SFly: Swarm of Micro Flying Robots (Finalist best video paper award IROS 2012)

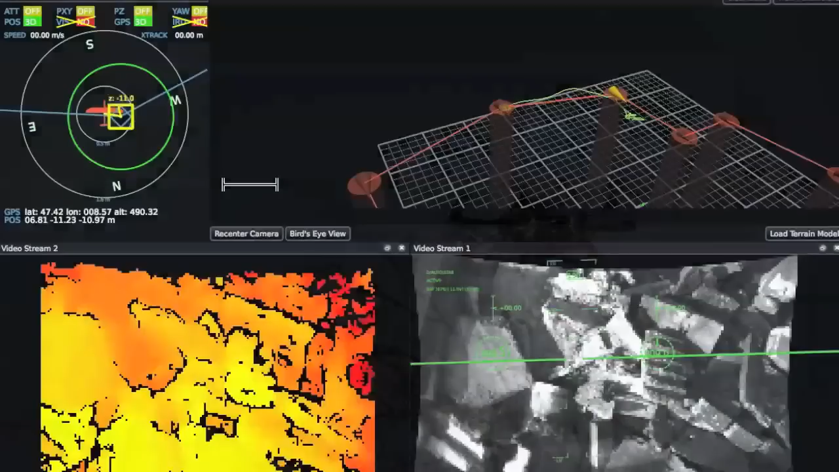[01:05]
These image data are used to compute a detail-dense 3D model of the environment.
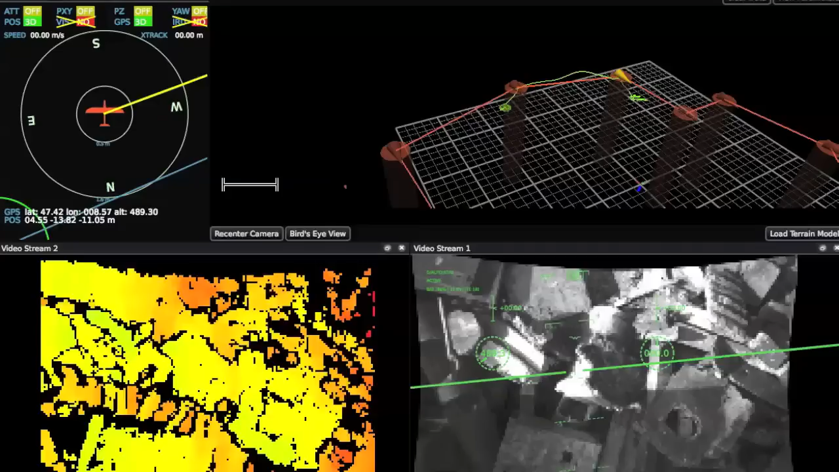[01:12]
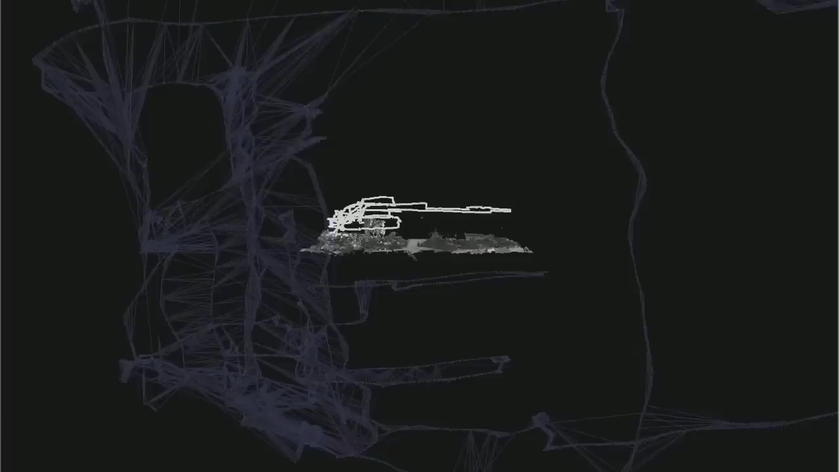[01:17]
An off-board visual SLAM module computes a global map by utilizing loop detection and bundle adjustment optimization.
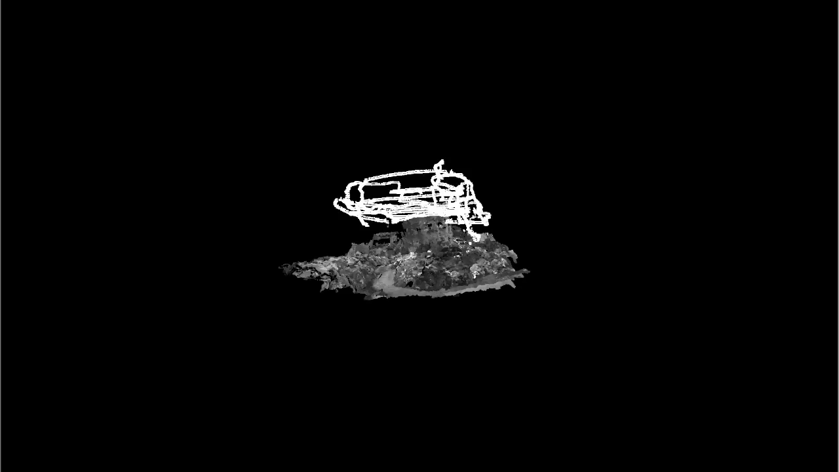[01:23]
The inti-visual maps from the MAVs are merged into a single global map.
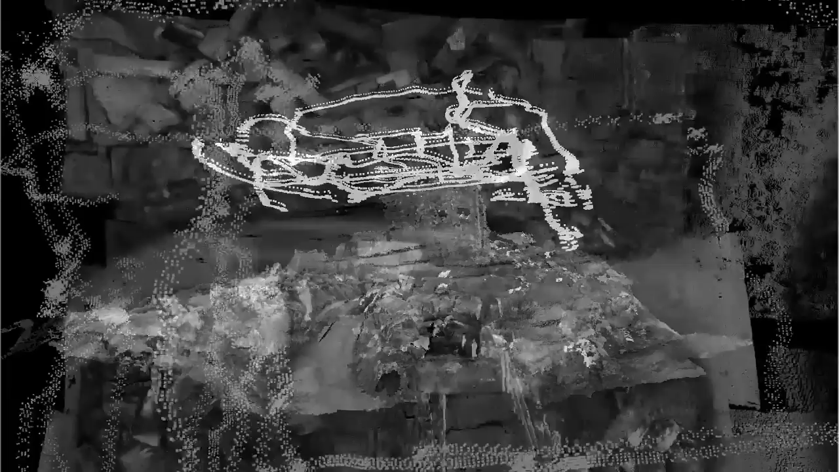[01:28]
A 3D occupancy grid map is generated by depth map fusion in the final step of the mapping process.
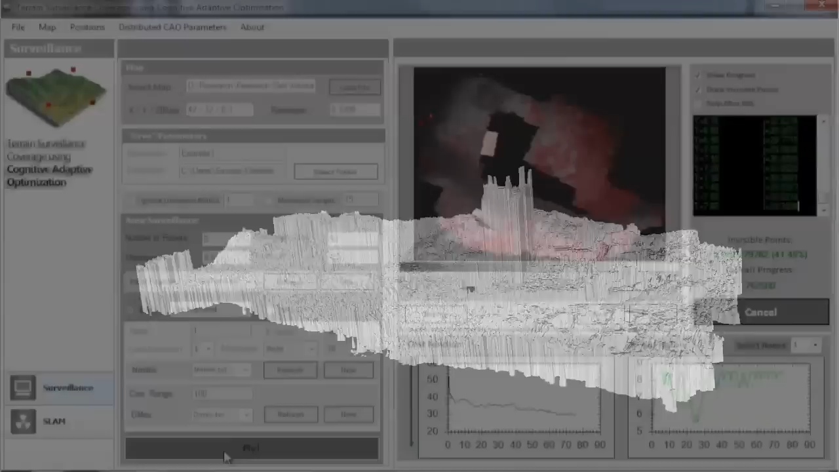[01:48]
A cognitive adaptive optimization algorithm is used
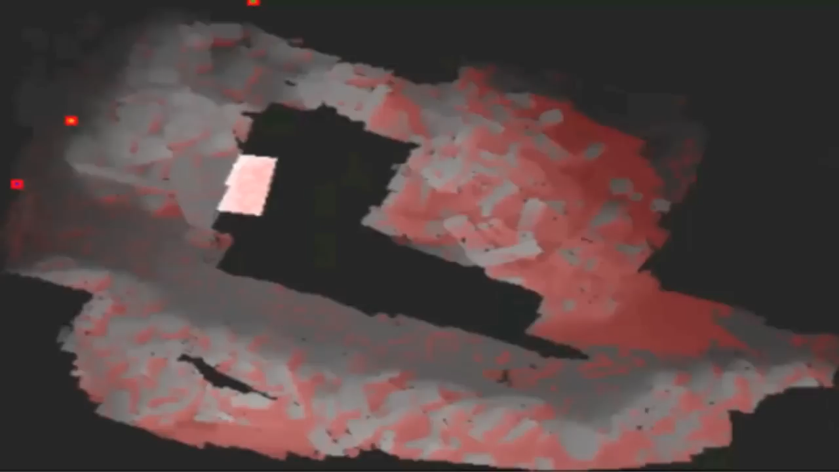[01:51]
to compute the optimal surveillance positions for the MAVs based on the generated 3D map of the environment.